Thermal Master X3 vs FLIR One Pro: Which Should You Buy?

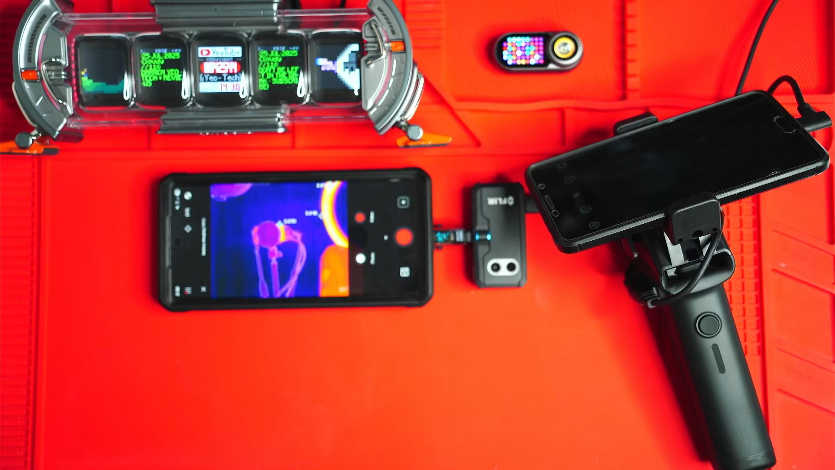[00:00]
Hey guys, today I want to do a quick comparison between the Thermomaster X3 and the FLIR 1 Pro. I think they're both very different in terms of their applications, but you know, for general purpose temperature measurements and inspections, that type of thing, they both are pretty good.
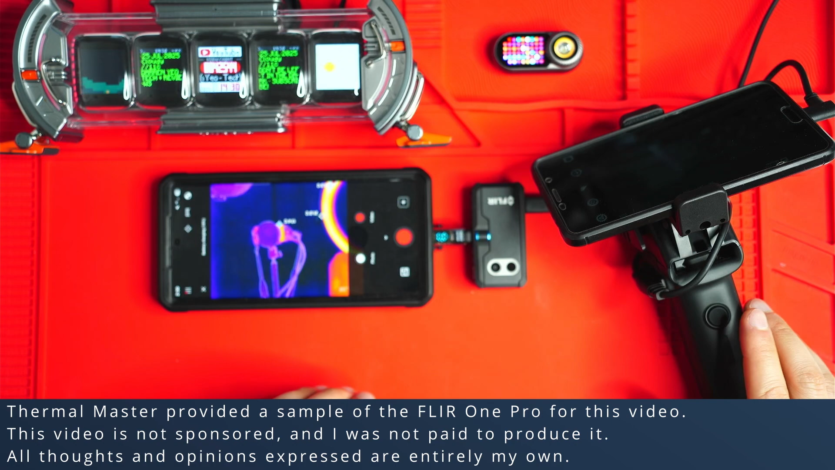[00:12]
Okay, let's have a look at the Thermomaster X3 first, and you can already see the incredible resolution of this thermal camera. It's 384 by 288.
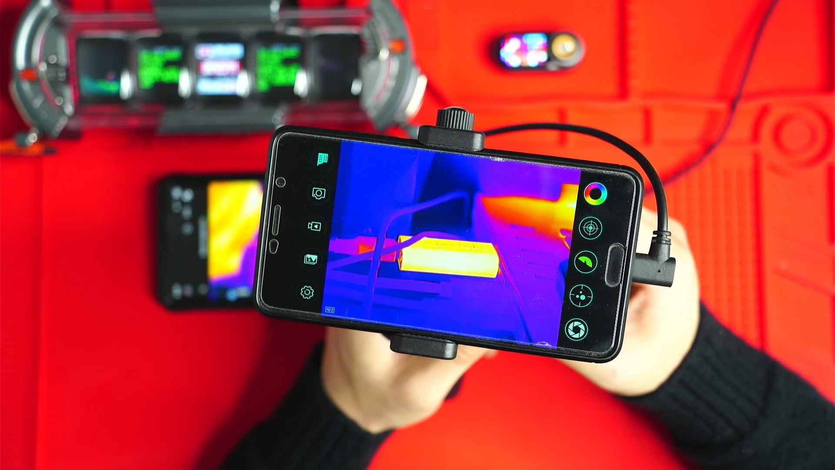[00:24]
That's basically the highest resolution plug-in camera out there on the market. I can't find anything else of this resolution, especially at this price point. Ultra smooth 60 hertz refresh rate, and less than 25 milli Kelvin sensitivity. So this thing is excellent at picking up very small temperature changes, and that makes a difference, especially if you're using it during the daytime, where a lot of objects start to approximate each other in terms of temperature due to sunlight.
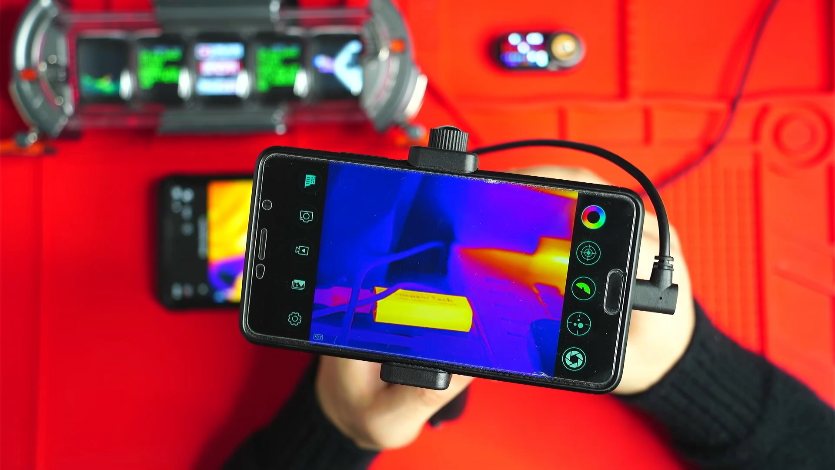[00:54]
So yeah, let's have a look at the FLIR 1 Pro. So the resolution on this camera is significantly less, 160 by 120 resolution.
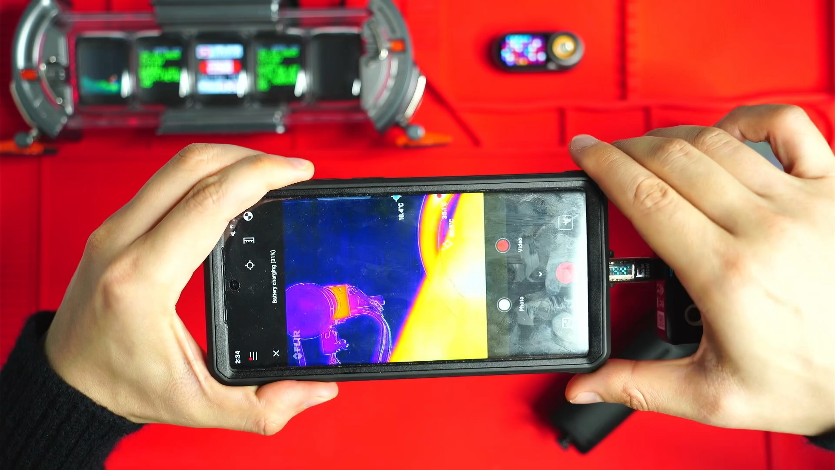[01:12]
It's got an 8.7 hertz refresh rate, so you can see there's a bit of a lagginess when you're moving this camera around. Okay, and I think that's just due to the US export rules.
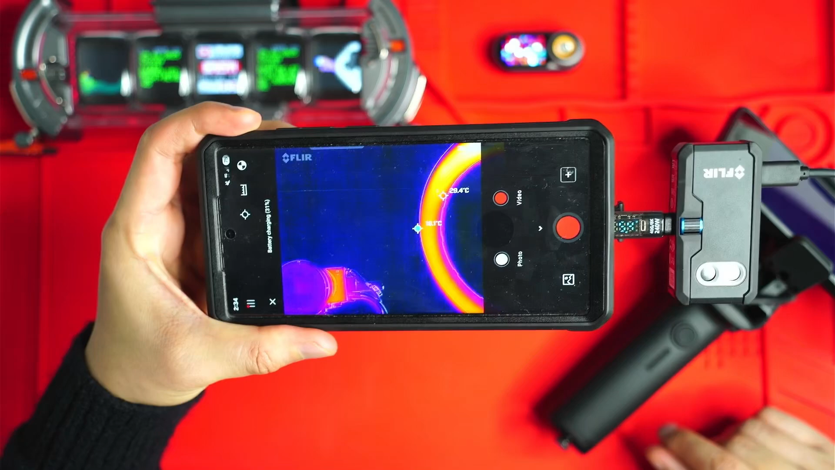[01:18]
I'm not actually sure if this camera can hypothetically output 25 hertz anywhere without those restrictions,
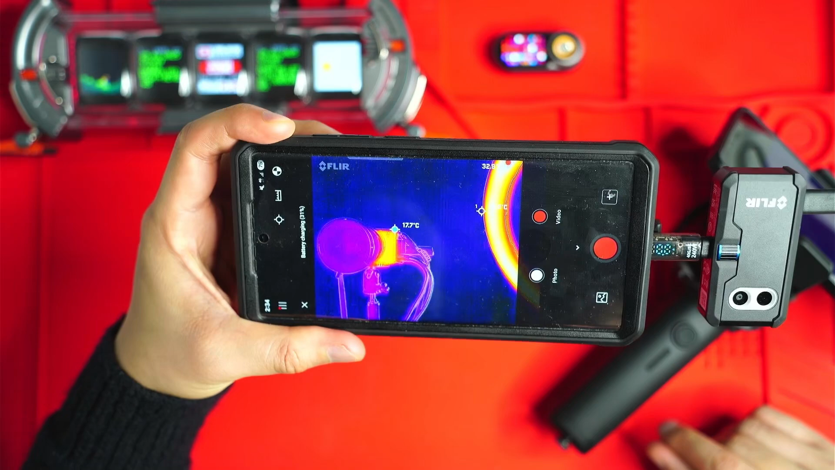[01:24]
but it does have a 70 milli Kelvin sensitivity, which is significantly higher than the X3 at 25 or less than 25 milli Kelvin. So it just means that you're going to get a lot more graininess in the image, and the camera is going to find it more difficult to discern small temperature differences.
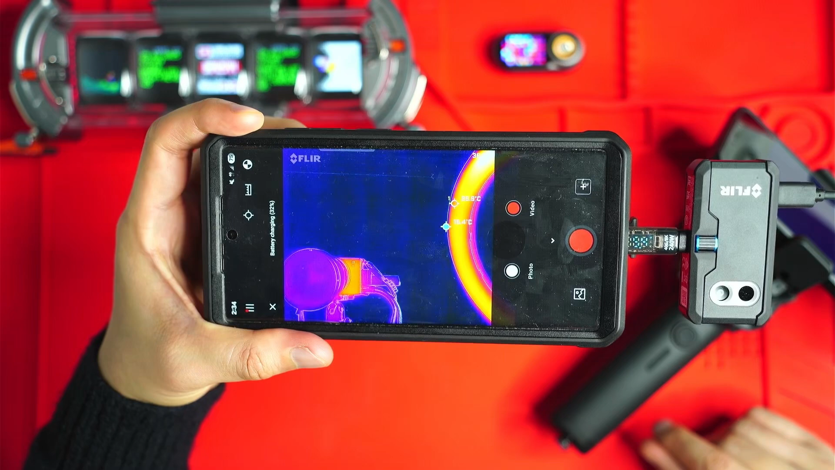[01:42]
And when using these sort of cameras to discern different objects, it's really important to have a low milli Kelvin value,
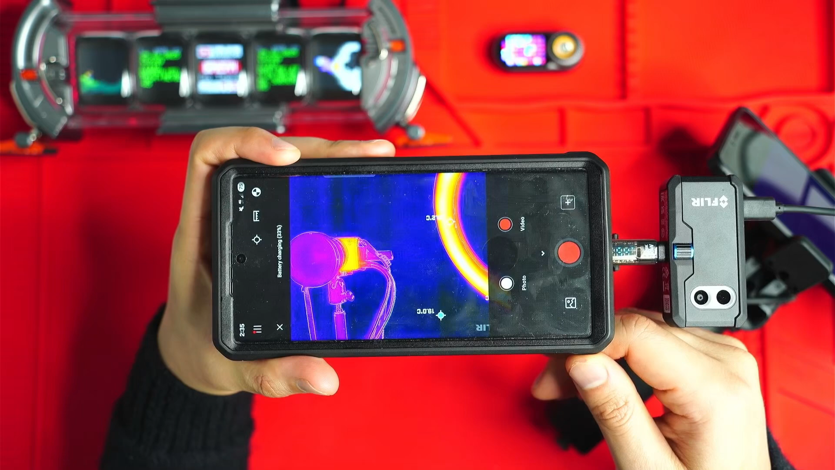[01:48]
because that allows you to basically see more contrast.
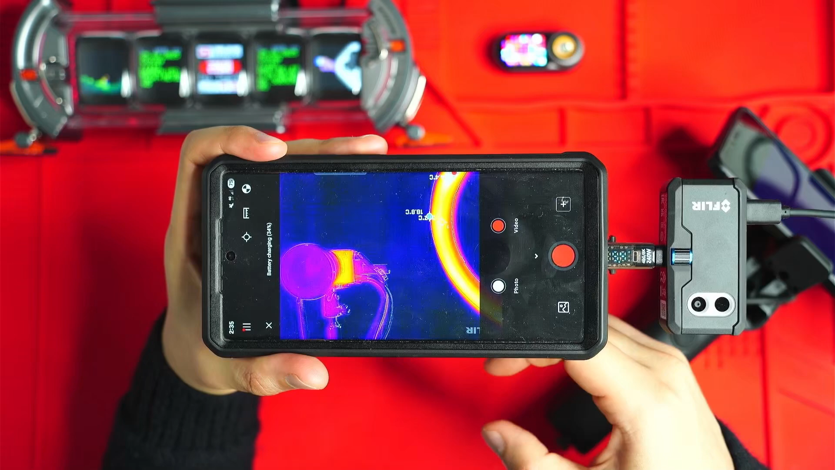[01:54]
So you'll be able to see an outline of a rock, branches, stuff like that, whereas on these low resolution, high milli Kelvin cameras, they all kind of just blend together. So in terms of raw thermal resolution and frame rate, you know, hands down, the X3 wins. High resolution, smoother image, better sensitivity, you can't go wrong there.
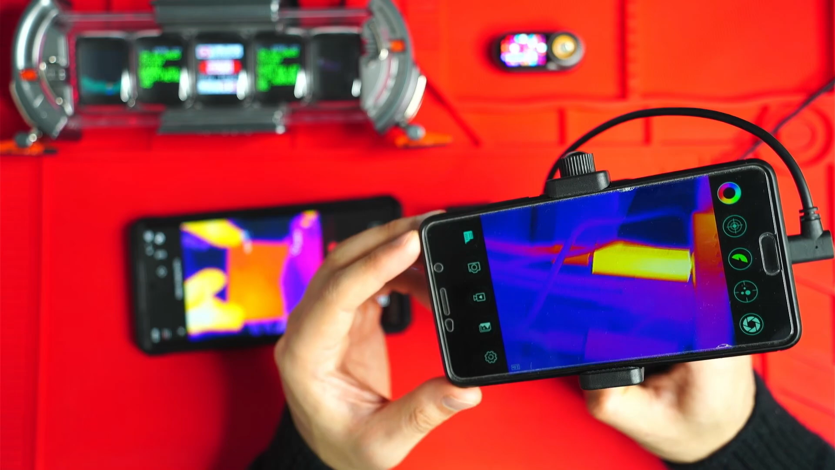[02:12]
So in terms of range and zoom, the Thermomaster X3 detects targets up to 1.5 kilometers. Super impressive for a little plug-in unit like this.
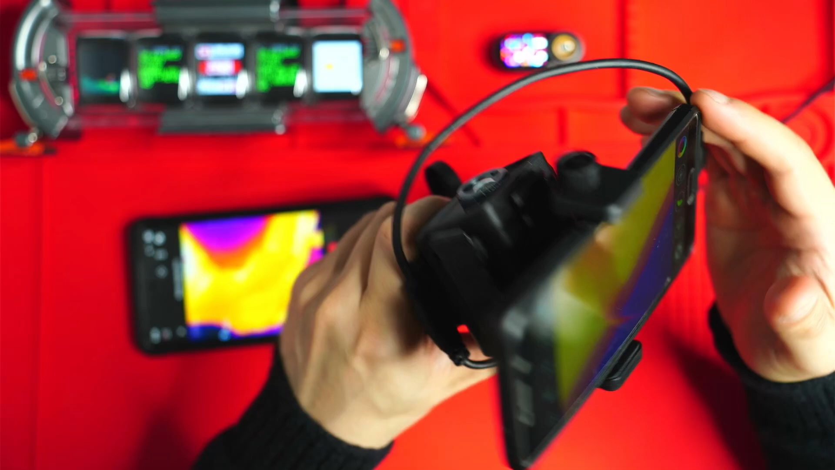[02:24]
And basically, the unit comes with this handle, which also has a battery inside there.
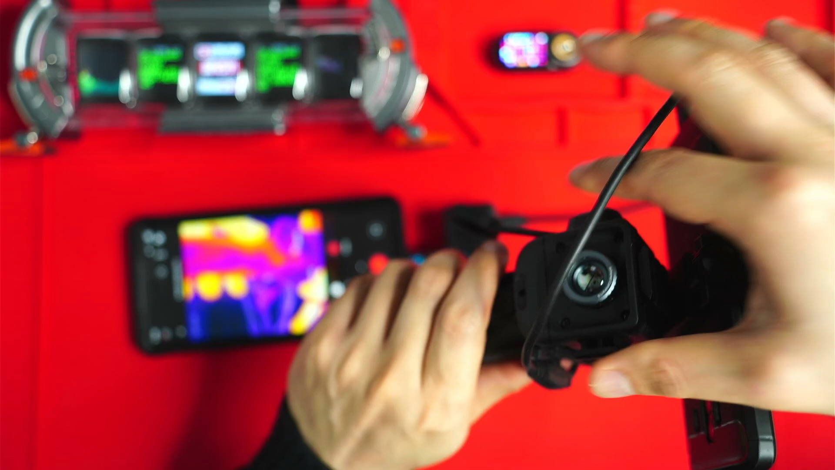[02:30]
So you can actually make it last a lot longer than the FLIR model, but it also protects it. If you don't want this kind of unit, you can actually unscrew it and just take out the camera unit.
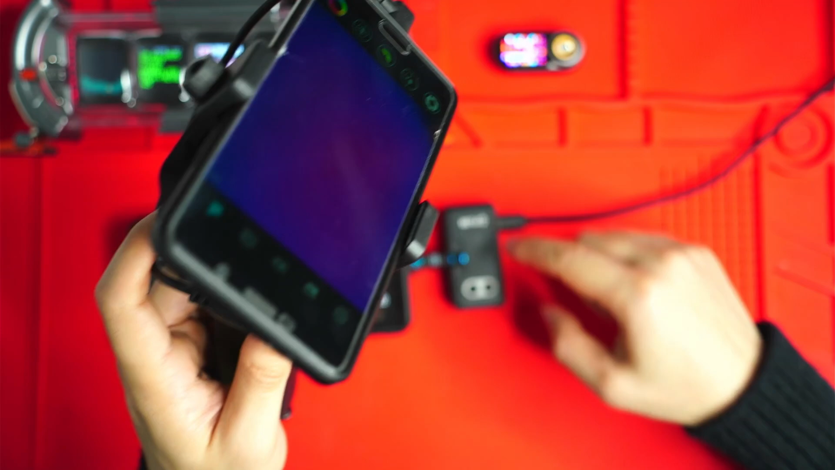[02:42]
It's about half the size of the FLIR unit, plus a bit with the lens sticking out, but it's actually a tiny unit. I just feel a lot more comfortable having it in there. You've got 15 times digital zoom,
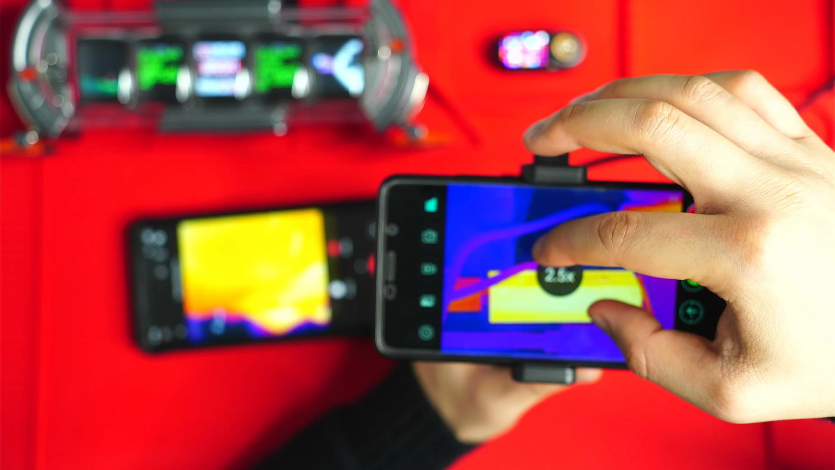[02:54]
just like a pinch zoom kind of feature like that. I don't really use that all too much on the X3, given that it's got a 15 millimeter lens on the front. So you do get pretty close to objects anyway, and high resolution. It's also got a manual focus lens. So this allows you to focus onto really, really close objects. So let's see if I can do it to this part there a little bit, but you can get up to maybe 30 centimeters, less than 30 centimeters close to objects. So if you are working on circuit boards and what have you, this is also a decent option.
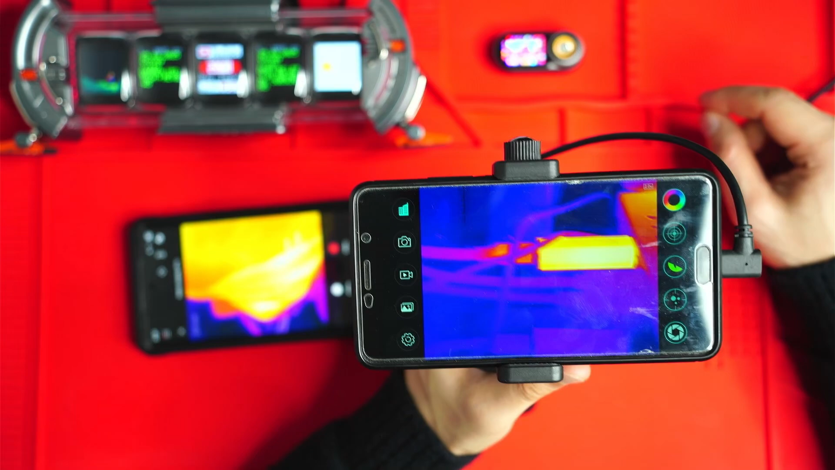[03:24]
With the FLIR One Pro, this is optimized for short range only. So maybe in the same room, that kind of thing, there's no zoom and no digital zoom, and there's a fixed focused wide lens. So although you do get to see a little more about what's going on in the frame,
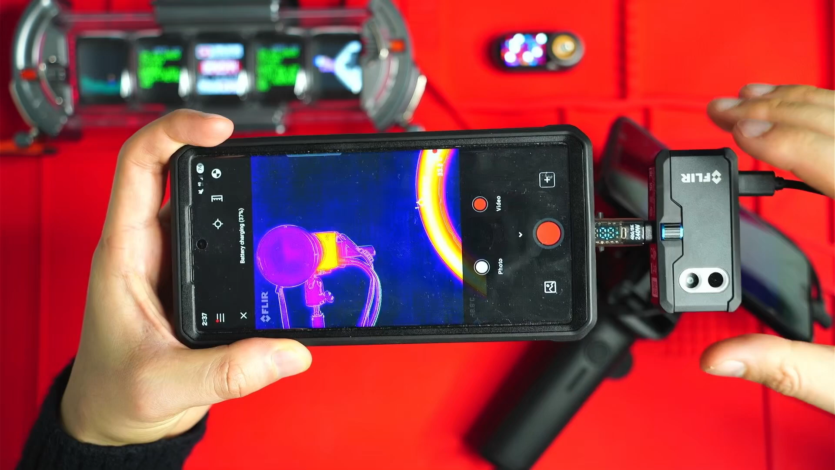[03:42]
you're not able to really focus in on things, but you do have this MSX overlay, which as you can see here, helps to identify objects, kind of outlines the objects using a secondary camera.